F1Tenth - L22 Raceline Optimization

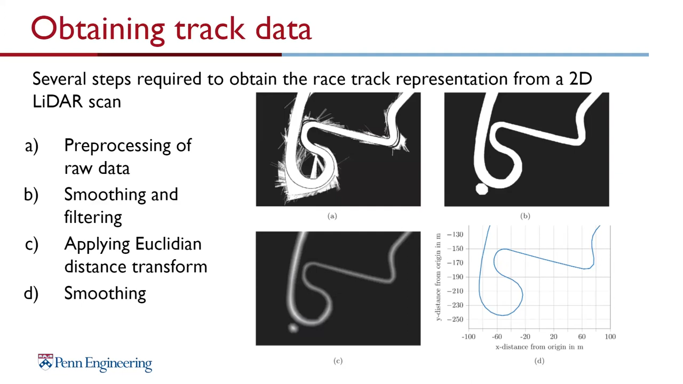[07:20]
this information here like where are the x and y points and in addition what is the distance to the left bound and to the right bound and that's all you need basically to define your track because when you look at this and you look at all these points on the race tracks if you have the x